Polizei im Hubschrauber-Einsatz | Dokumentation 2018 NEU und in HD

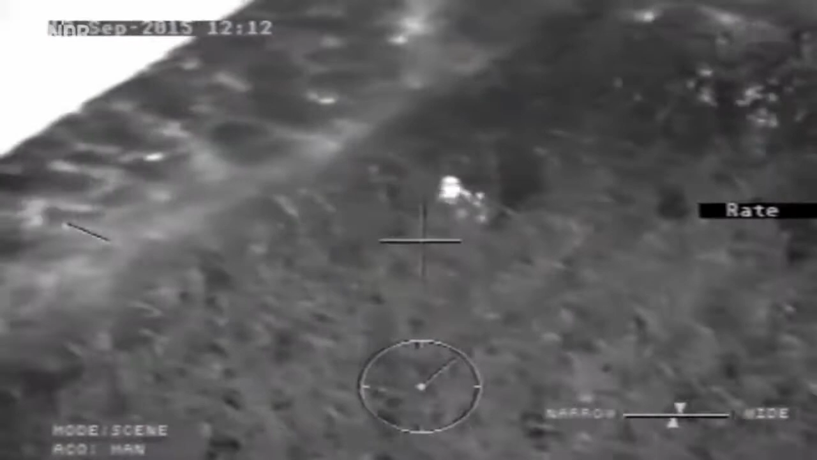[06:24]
Ja, jetzt kommt er raus. Los, ja.
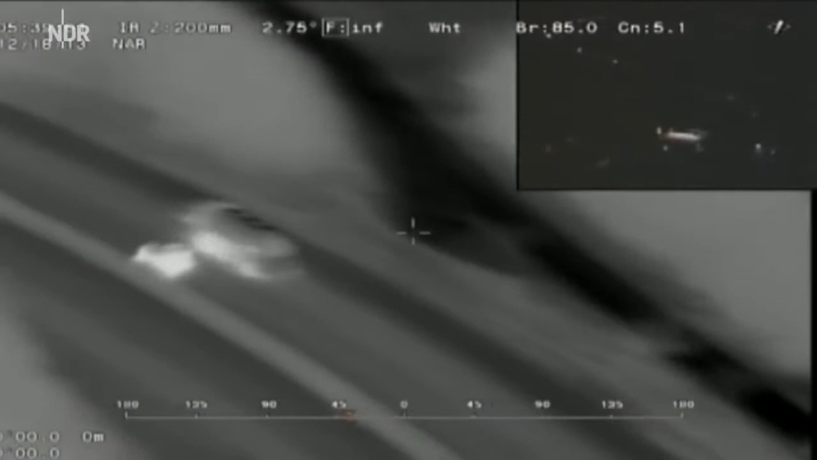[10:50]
Was ich auch ganz interessant finde, ist einfach diese enorme Wärmeabstrahlung, einfach weil er die Reifen schon so heiß gefahren hatte.
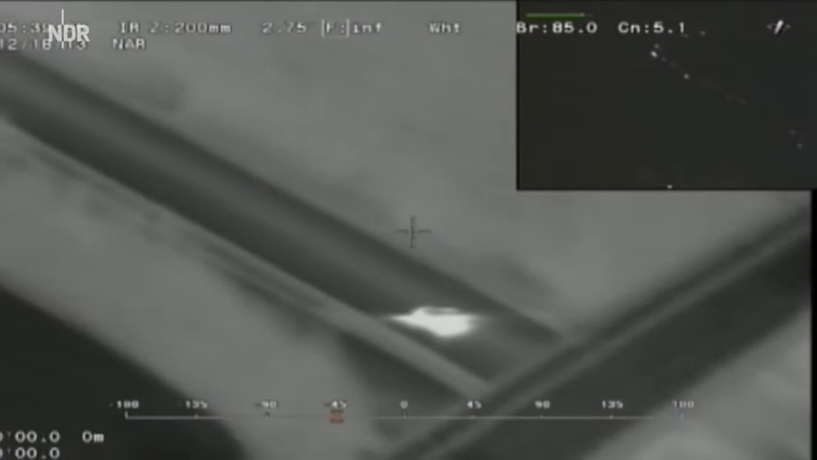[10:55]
Da war eigentlich sofort klar, welchen Pkw wir eigentlich suchen.
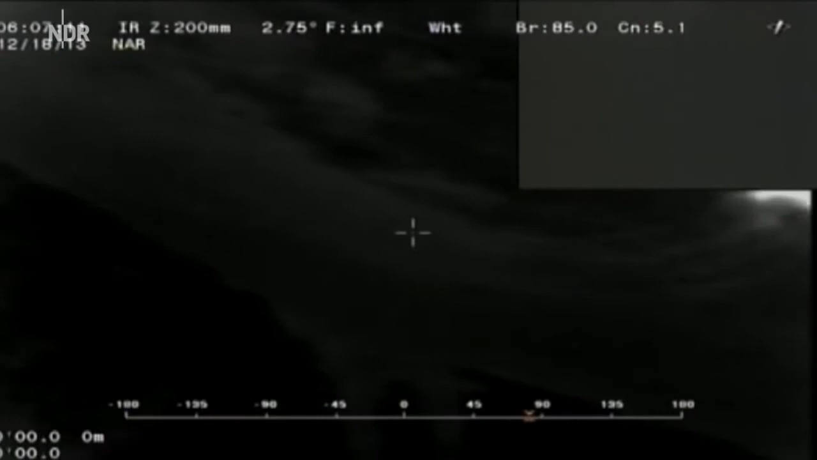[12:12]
Die Täter wissen in dem Moment schon, dass auch ein Hubschrauber ihnen folgt.
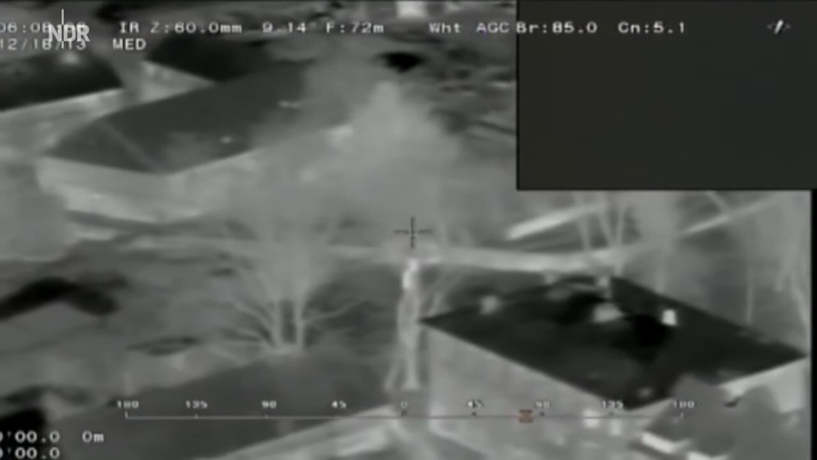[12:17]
Sie versuchen, ihn in einem Wohngebiet zu Fuß abzuschütteln.
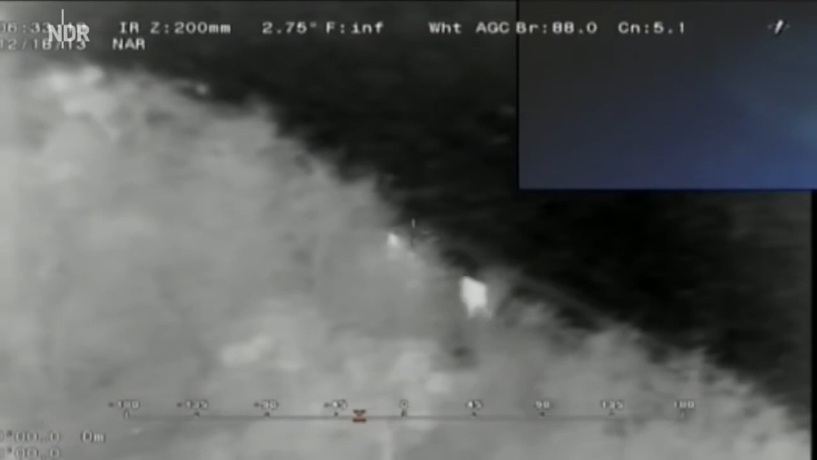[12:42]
Da haben wir dann die Kräfte von allen Himmelsrichtungen herangelotzt, weil die sind da in so einem Waldgebiet.
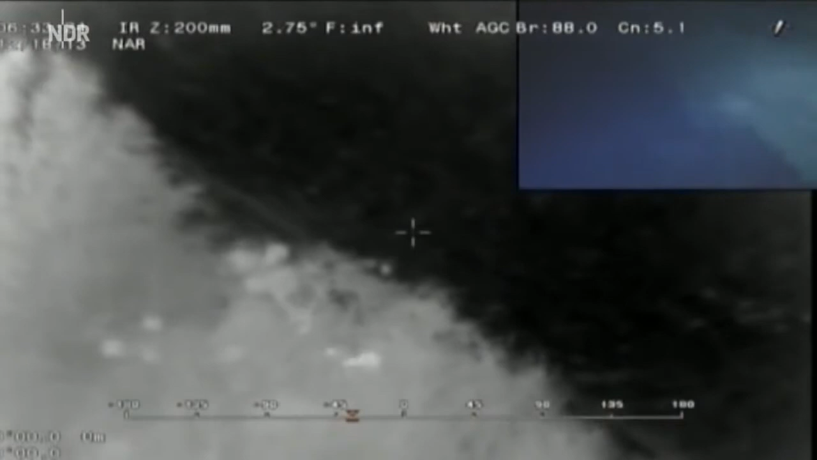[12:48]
Und da haben wir das dann mit dem Scheinwerfer ausgeleuchtet, damit auch die Kräfte am Boden dann endlich sehen konnten, wo sind sie überhaupt.